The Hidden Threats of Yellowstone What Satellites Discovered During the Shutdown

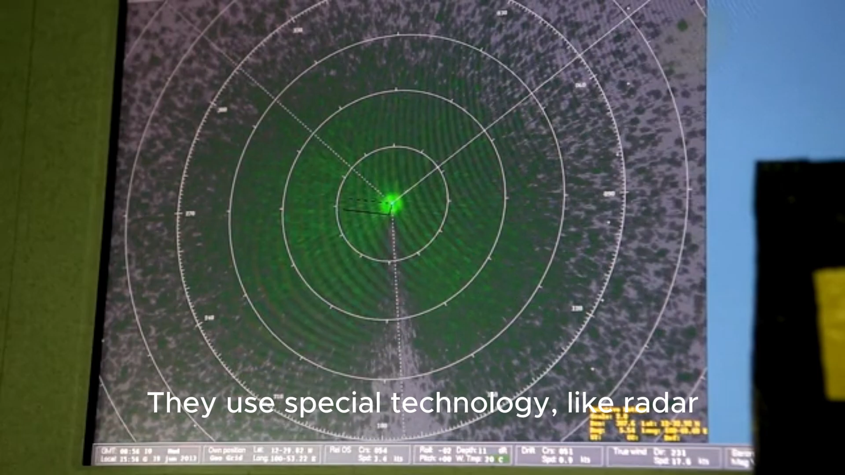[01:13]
They use special technology, like radar, that can see things our eyes can't.